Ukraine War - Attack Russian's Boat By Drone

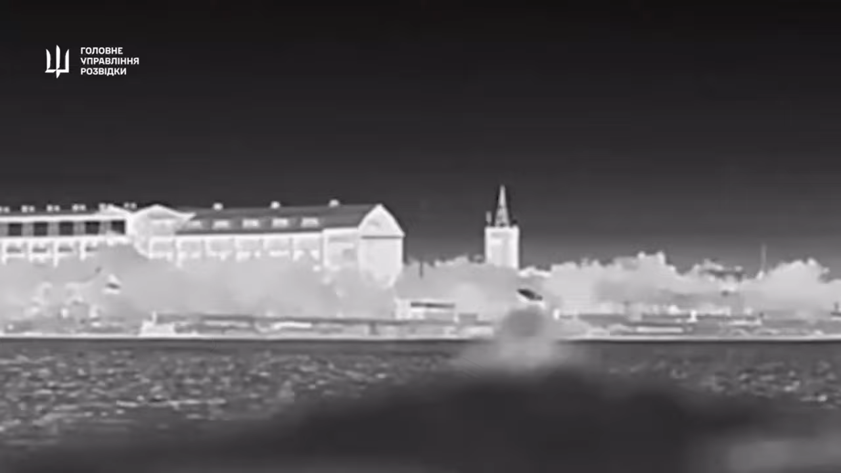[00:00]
Footage of the successful liquidation of a high-speed Russian boat of the Black Sea Fleet in temporarily occupied Crimea near Uzkaya Bay using a Magura V-5 drone.
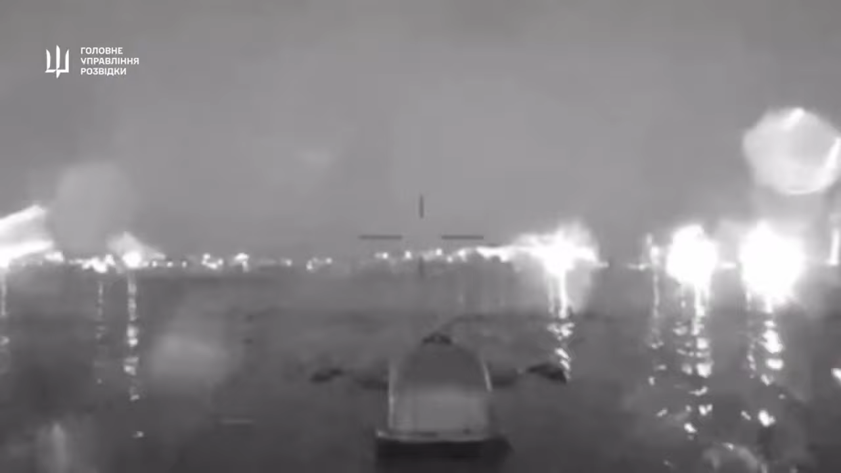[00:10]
Previously, with the help of Magura V-5 maritime strike drones, the Russian ships Cesar Kunikov, Ivanovets, Sergei Kotov, Akula,
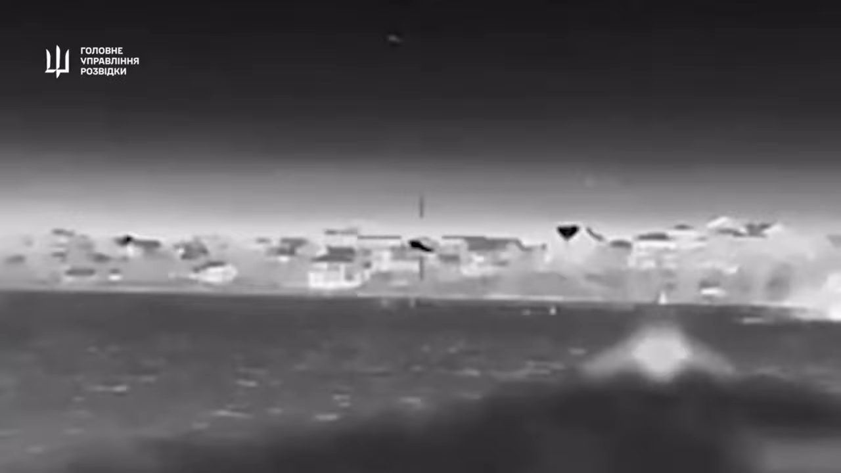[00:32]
Missiles will be targeted at weak points on this boat, such as control systems, engines, avionics, or other critical areas to damage or render the ship inoperable. These missiles is guided by a self-guidance system to ensure it
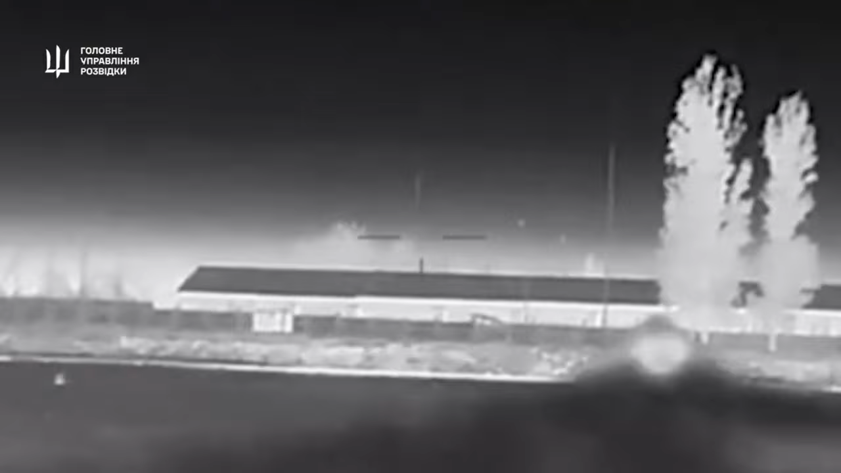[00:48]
went in the right direction and accurately at the target.
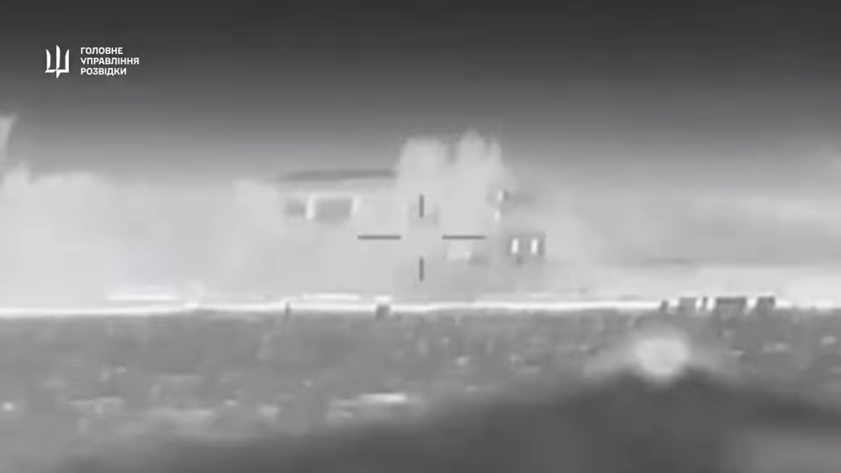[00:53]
When they approach the target, it is triggered to explode and hit the ship, causing damage depending on the weapon used.
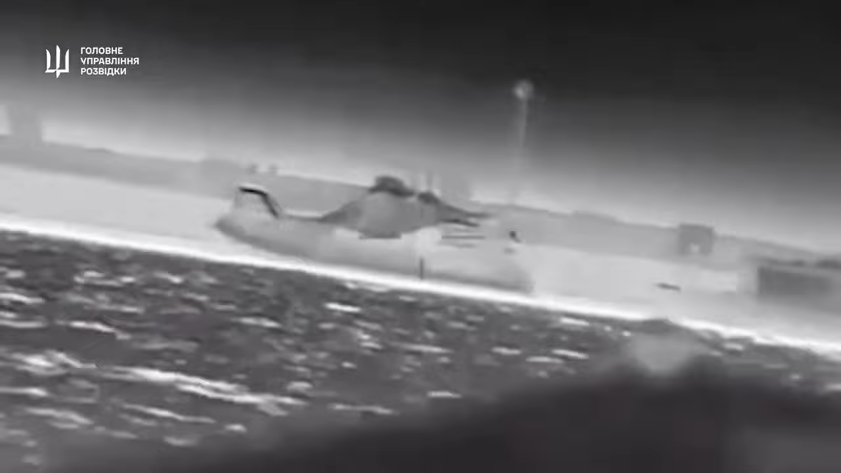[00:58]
It can be seen that the use of drones to carry out Ukraine's missile attack is an important part of a modern attack strategy,